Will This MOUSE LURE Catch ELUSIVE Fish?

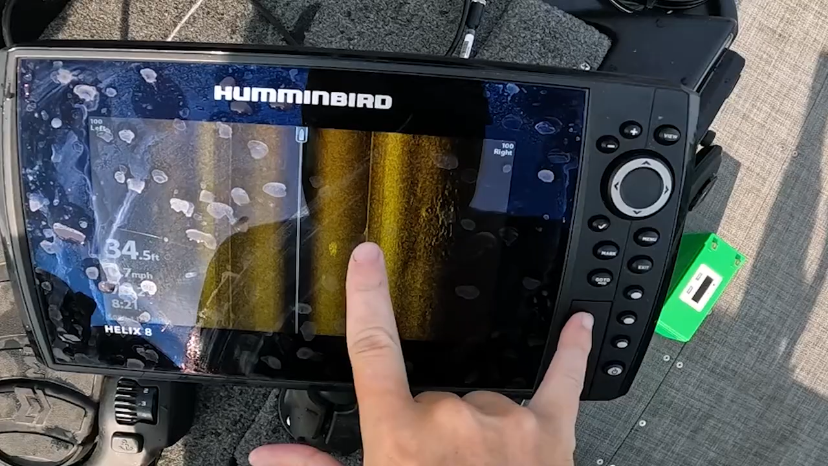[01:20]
On screen: depth 34.5 ft
That's a muskie right on a ball of ciscos right there.